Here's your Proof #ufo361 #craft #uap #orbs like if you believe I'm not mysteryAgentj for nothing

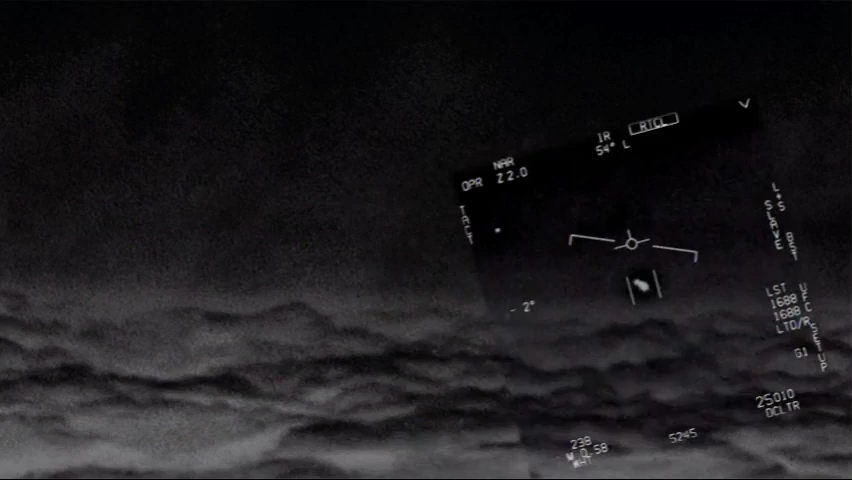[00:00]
Dude, this is a fucking car, I'm good. There's a whole fleet of them looking on the inside. My god.
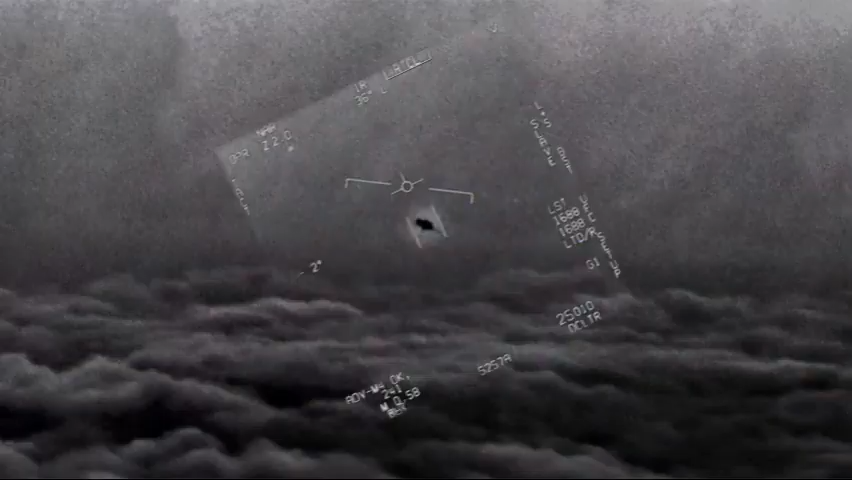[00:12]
They're all going against the wind, the wind's a hundred and point out to the west. I'm a lot of pain, dude.
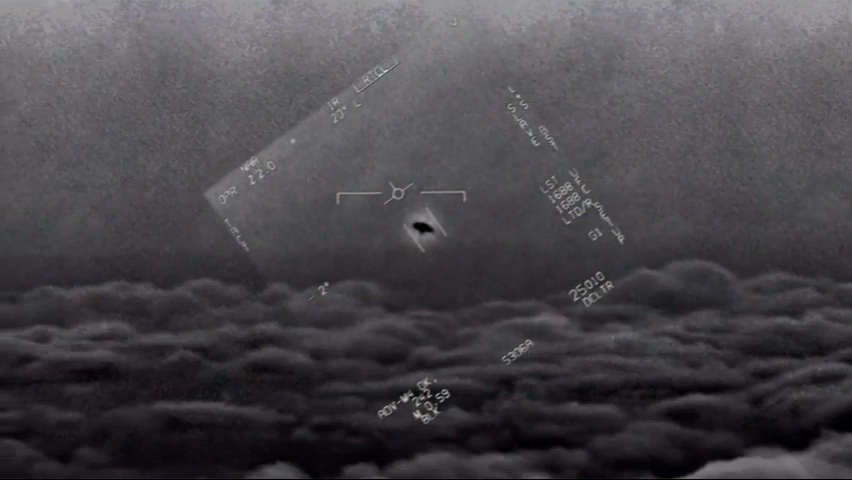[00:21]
That's not our LOS though, is it? It's all doing the own stuff, dude. But if there's a new thing, it's rotating.